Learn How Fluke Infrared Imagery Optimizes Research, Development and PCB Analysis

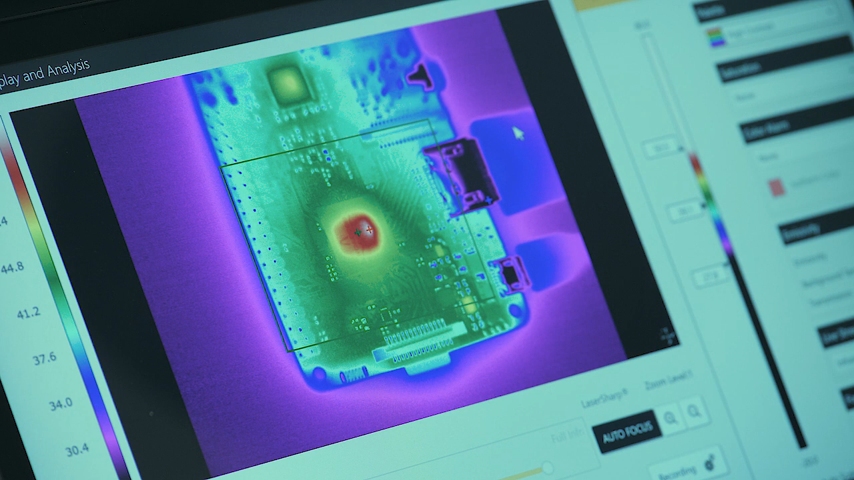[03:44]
So, it looks like we're in good working order. So, now I'm going to take a look at some of the other areas around there and see if there's anything that really jumps out at me to determine that, hey, there may be another place where I want to start taking some contact measurements to verify that my voltage, my current, my frequency is all good, and we've got a good working board.
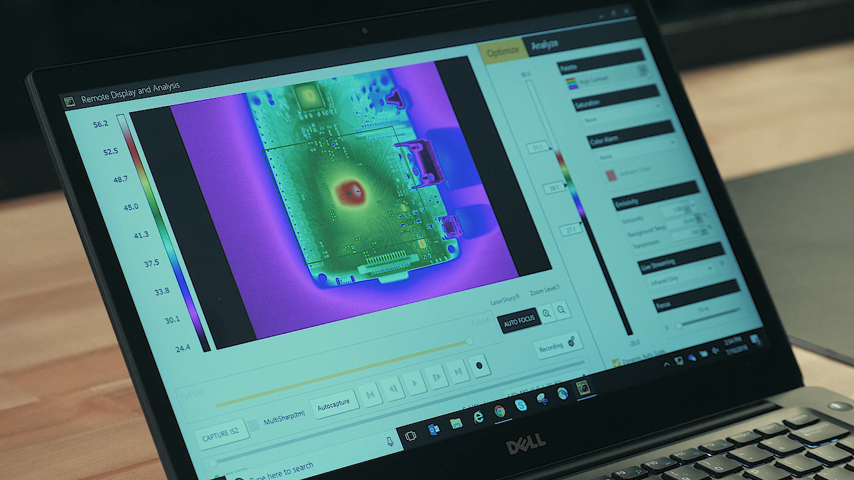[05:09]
Another thing we can do here is we can change the palette. So, let's say, for example, you've got a color deficiency. Well, maybe I can't see some of the reds or the greens or the blues. Well, I can change it to a more traditional scale, which would be a grayscale, or even an inverted grayscale.
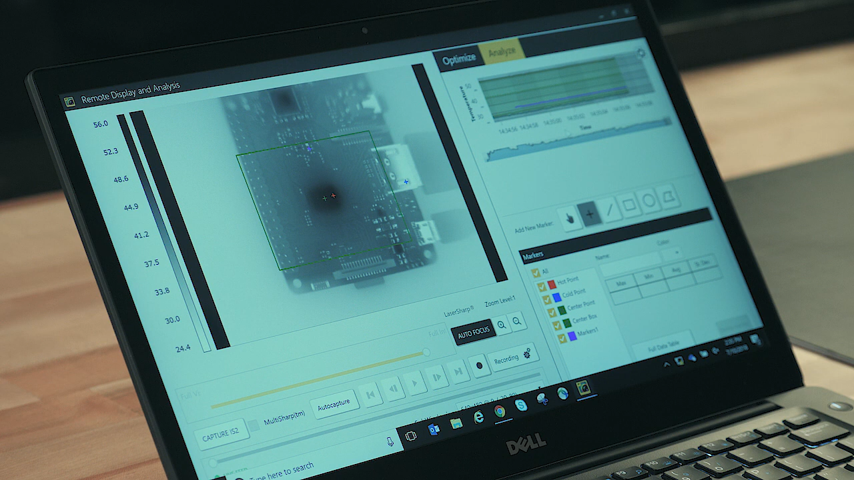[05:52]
You can mark specific areas, and as you mark that, you'll notice that there is now a marker to go along with that, and now you're trending over time, and if that temperature were to jump up, it would show you that graphically. If I'd like, I can add some areas of interest, and in those areas of interest, I can get some data, and that data would give me min, max, and average temperature on each one of those markers,
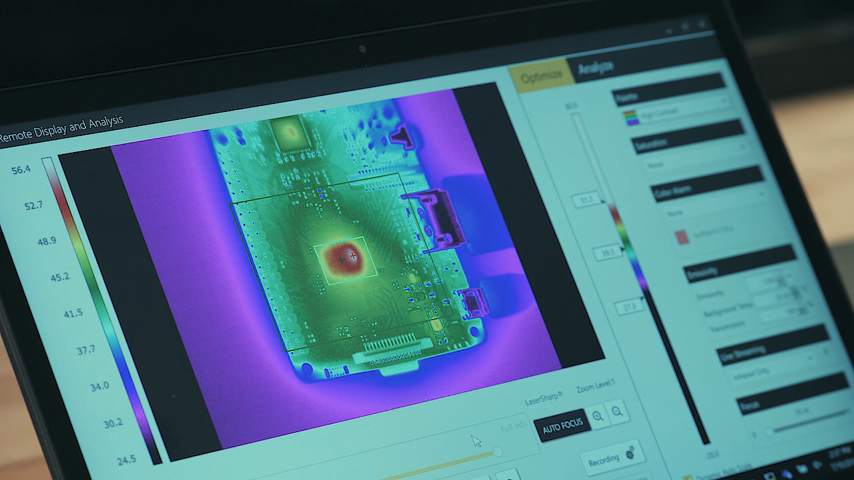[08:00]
Now, the radiometric video format allows you to then pluck out individual time and date stamped images out of the video so that you can do further analysis on the software itself and then create some form of a report that tells you exactly what's going on with that particular image, or maybe where there's a problem with that particular image over a certain time period.
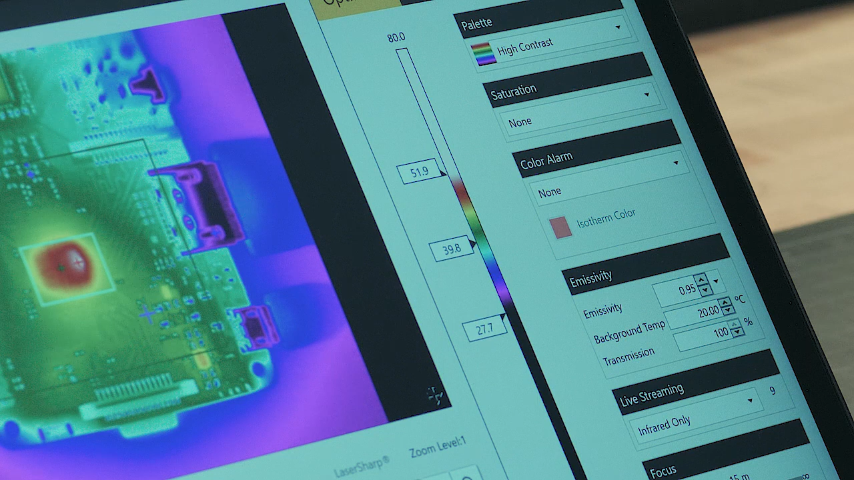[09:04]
So all that being said, we can get higher accuracy for temperature measurement if we do one of two things. Correct the emissivity where we can, and amend the surfaces on the very shiny and reflective surfaces that are on the PCB or application itself. Alright, so as we go to analyze, there's a number of things that we can do here in the software.
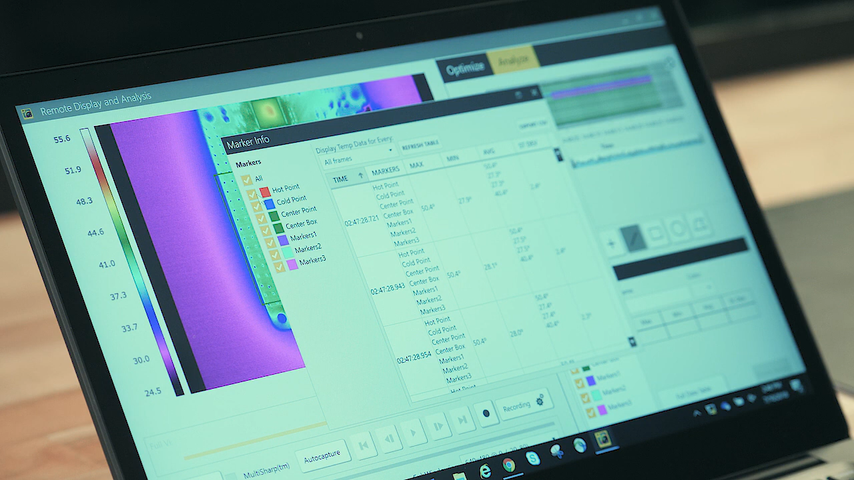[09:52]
the cold points, the center points, the markers, and you can export this data down into a CSV file or into Excel and look at the temperature over time data. You can then check or highlight the ones that you want or don't want, and then look at all that data. You can actually grab all that information out of a video and get every frame or every piece of
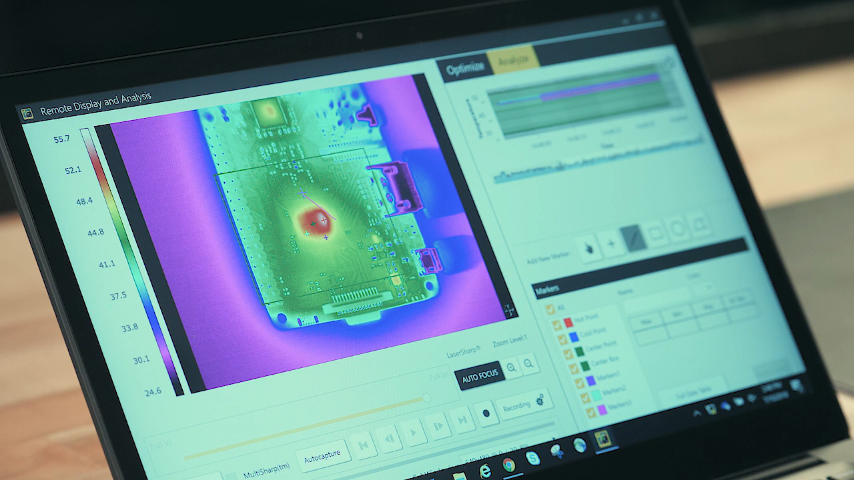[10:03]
information from every point on there so that you can drop that down and have that data for further analysis. All right, so now what I'm going to do is I'm going to add a macro lens.
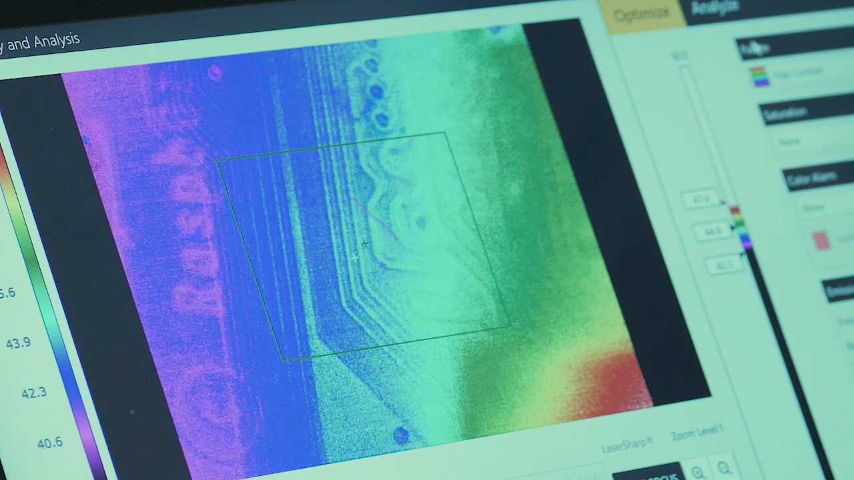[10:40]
You can also see some of the components that are on the backside, if there's any kind of an issue with a solder joint or something like that on the other side.
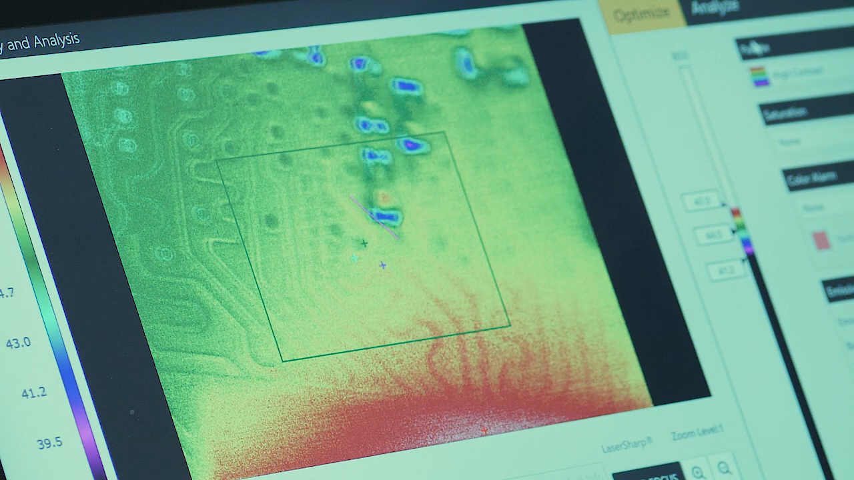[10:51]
Right now I don't see anything out of the ordinary, but you can see a lot of components around here.
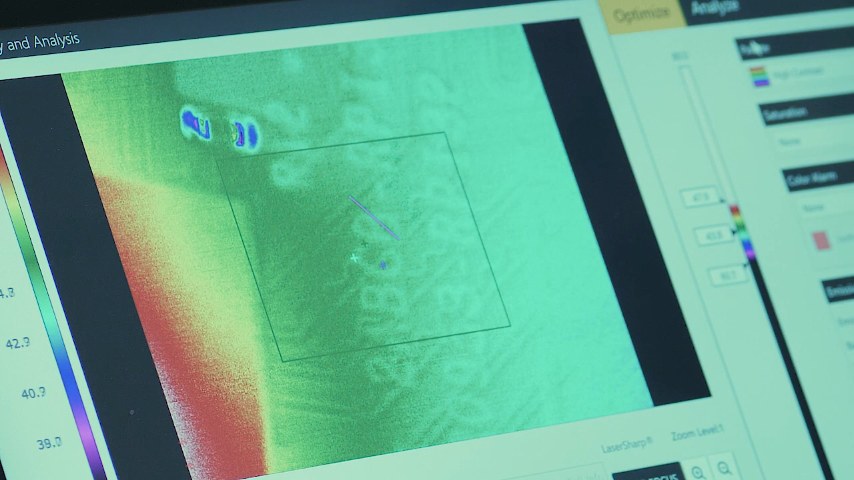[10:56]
And you can actually read some things with this, whereas earlier I think I told you guys you couldn't read anything in infrared. Well, there's a slight difference in temperature between where the letters are and the numbers, and the rest of the board, which helps us understand where exactly on the board we are,
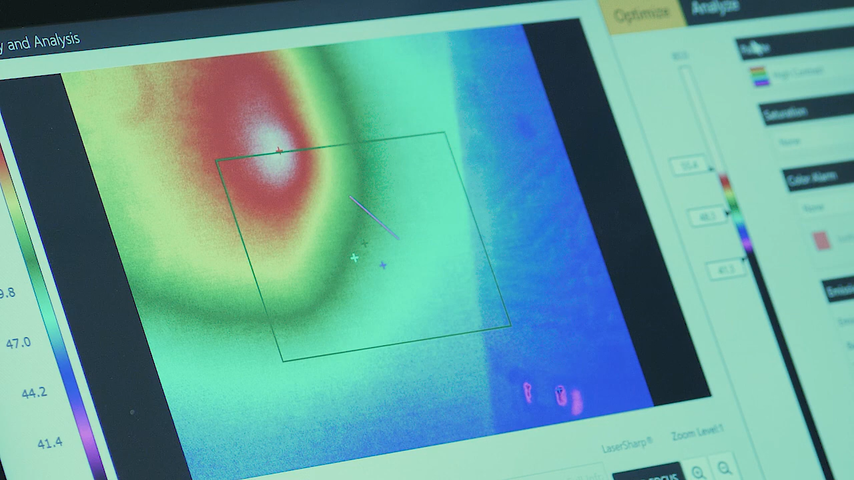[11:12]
and also shows you the thermal sensitivity of the camera.